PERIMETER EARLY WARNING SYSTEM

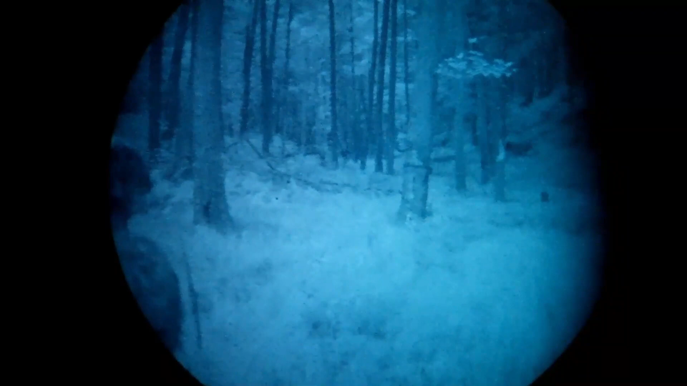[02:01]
white phosphor gen 3 as you see here but also gen 3 traditional green and also some gen 2 devices and we had people walk down the gauntlet of where the cameras are set up to see what would happen when the cameras were tripped. The results in some cases were very spectacular.
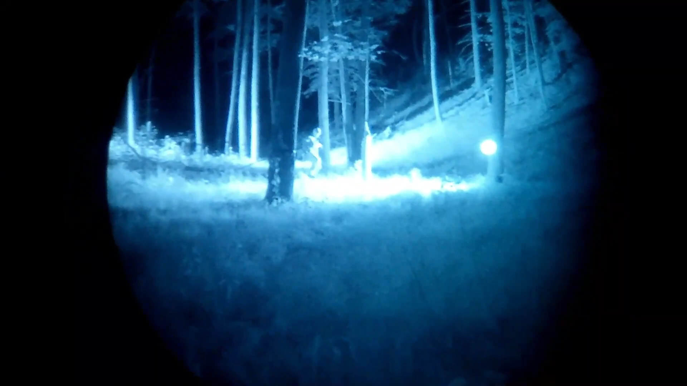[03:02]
oh yeah oh yeah yeah a lot of them have less than yeah and that gives a great target
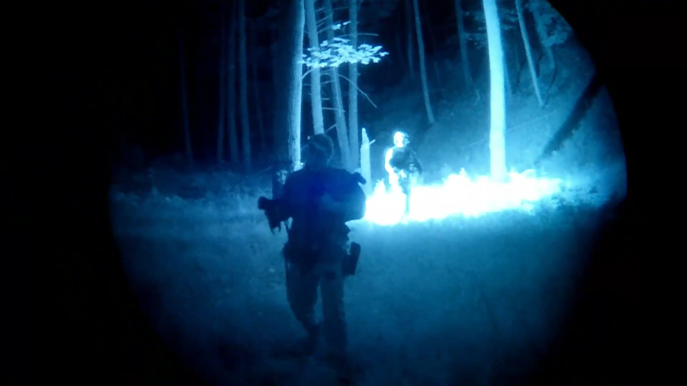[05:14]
The primary objective of the pews is to give an early warning of somebody coming into your perimeter that you don't want there.
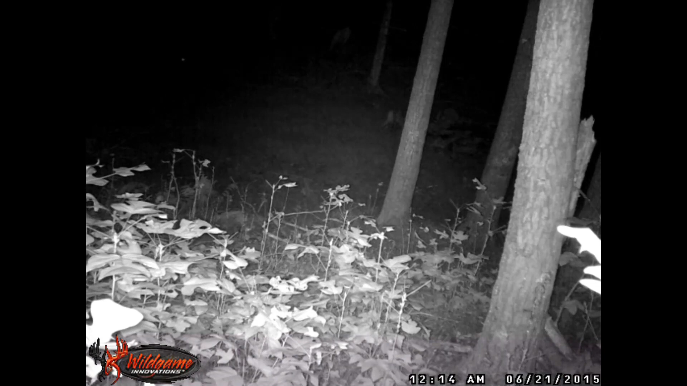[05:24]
One of the backups things that you get out of it is some intel. If somebody walks in the zone that will cause the sensor to trip and throw out the light and make a video, you can obviously reclaim the game camera, look at the video, and get some intel that way.